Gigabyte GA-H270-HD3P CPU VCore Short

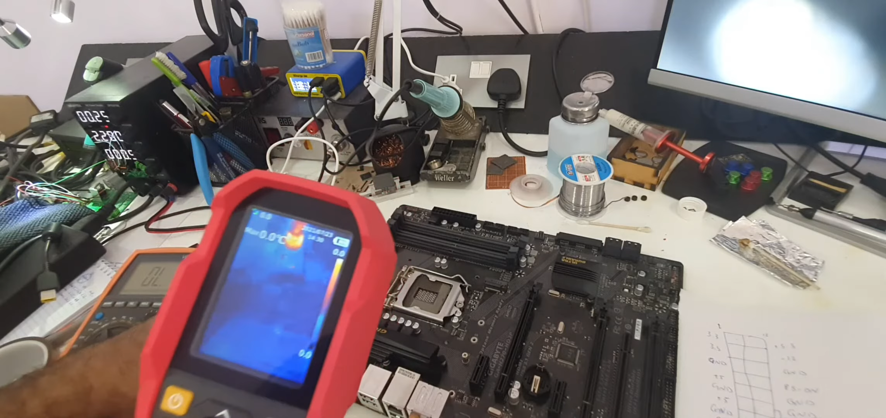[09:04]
Now I'll use my thermal camera to check where is the component that causing the short.